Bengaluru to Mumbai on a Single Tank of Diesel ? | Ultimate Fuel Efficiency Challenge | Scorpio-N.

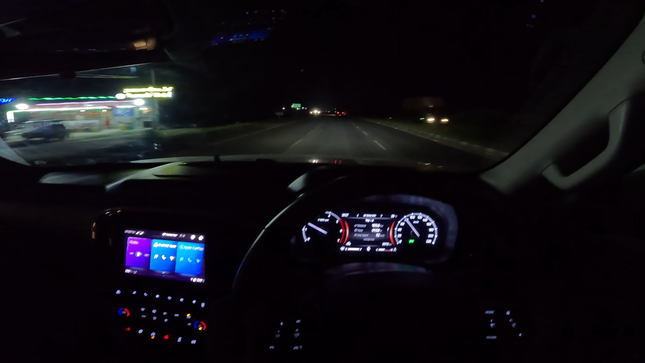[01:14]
so the hundred kilometer comes up we've managed to get the average speed up to 52 kilometers per hour we've got Hubali coming up in the next 300 kilometers talking about the condition of the road once you cross Tumkur it's a beautiful highway to drive on although we did find a couple of stretches under construction but they last maybe 500 meters at best so let's have a look at the fuel
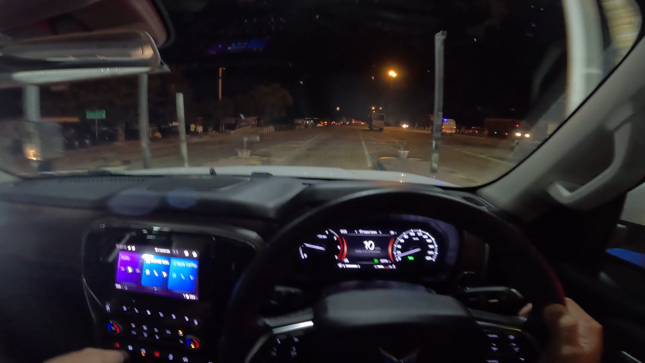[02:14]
so the two hundred kilometer comes up three hours twenty minutes we've managed to get the average speed up to 60 kilometers per hour while the fuel gauge has barely left the full mark I am running
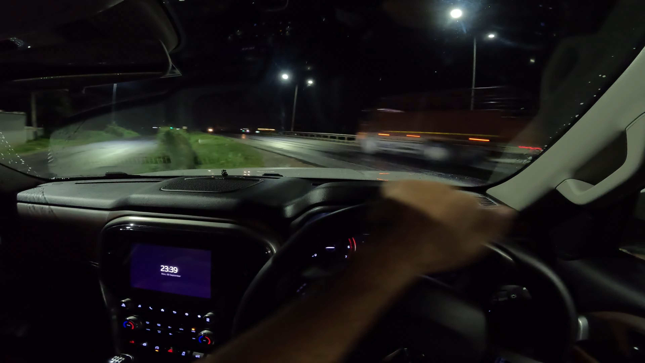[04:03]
so we've reached Hubali we've used up what looks like one-fourth or a little more than one-fourth tank of the fuel average speed 64 kilometers
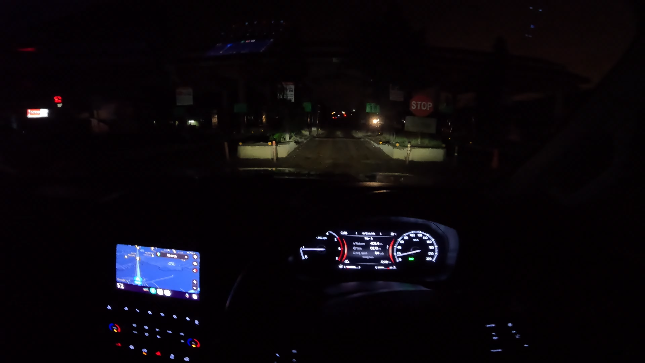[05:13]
we were happy to see the tall gate on this stretch closed a tall for this road was nothing but an extortion so we're happy to see the whole thing in the garden and this is very interesting
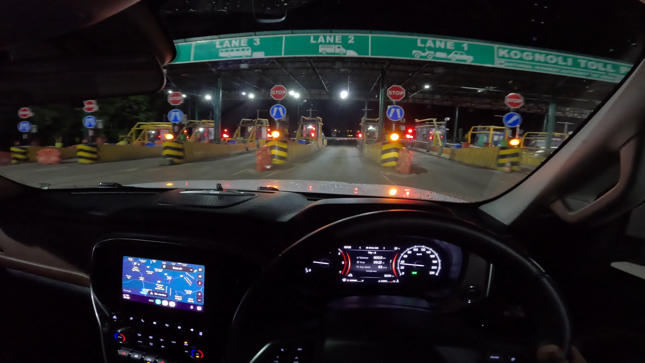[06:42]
516 km, average speed 65 km per hour. So, we have crossed borders into Maharashtra. The last 100 km, possibly the worst stretch of NH48 in Karnataka. It's filled with diversions, potholes, pad roads, speed breakers, you name it.